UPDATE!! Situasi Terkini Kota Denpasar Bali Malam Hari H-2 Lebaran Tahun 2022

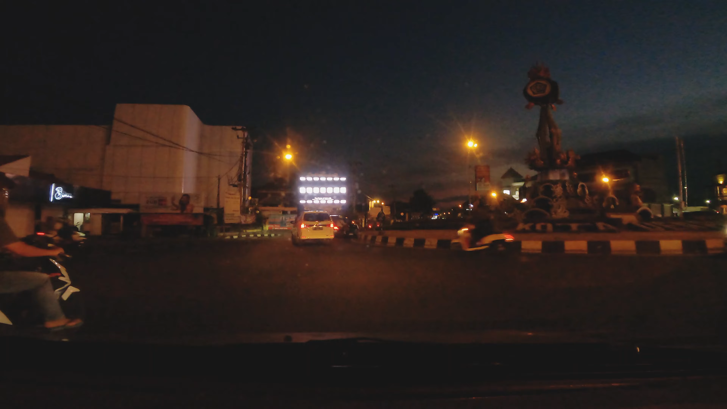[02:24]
masih dikatakan cukup ramai, masih bisa dikatakan cukup ramai seputaran Kota Denpasar pada malam hari ini. Masih bersama dashcam-nya Daihatsu Ceria Cerbul,
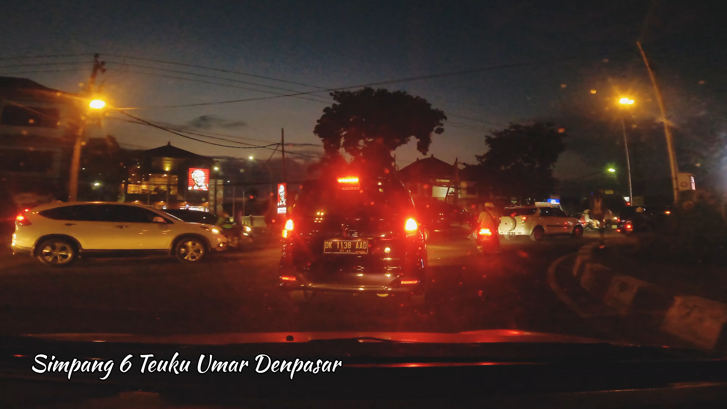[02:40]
Ceria Bulat tuh teman-teman. Jadi kalau istilahnya Ceria Bulat tuh Ceria yang lampu headlampnya itu bentuknya bulat,
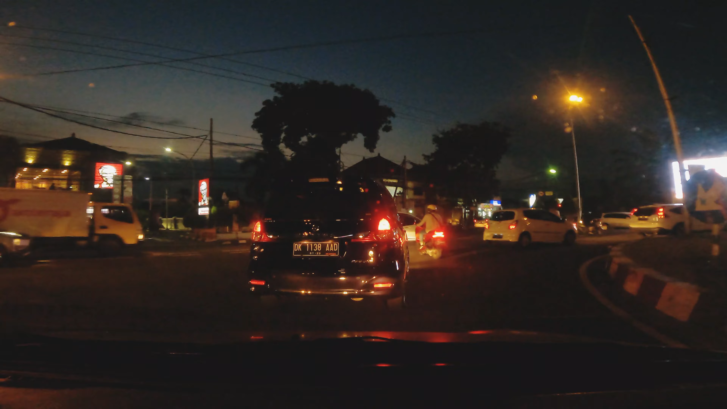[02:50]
karena Daihatsu Ceria ini ada dua varian yang masuk di Indonesia, yang lampunya kotak dan lampu bulat. Nah kebetulan yang kita pakai ini adalah Daihatsu Ceria Cerbul, Ceria Bulat,
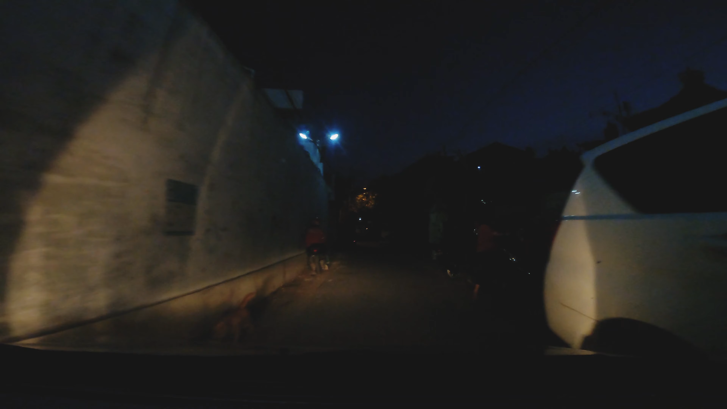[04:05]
Hampir kena tadi Nova reboundnya teman-teman. Disikat sama Ceria Bulat.
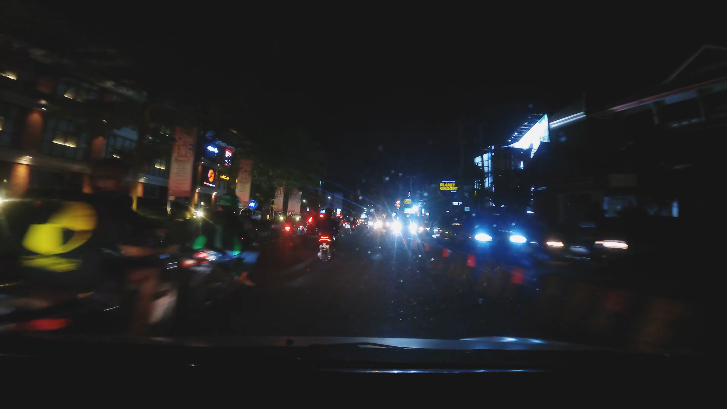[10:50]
Untuk saat ini Kota Denpasar pada malam hari ini masih cukup ramai. Jadi mungkin beberapa hari ke depan akan tetap seperti ini. Tapi nanti beberapa hari ke depan kita akan full, dan besok kita akan cek ya Bu ya, besok kita akan cek untuk mengecek situasi Kota Denpasar pada saat malam takbiran di Kota Denpasar. Oke, teman-teman semuanya. Sekian video dari DK6060 Motovlog Channel.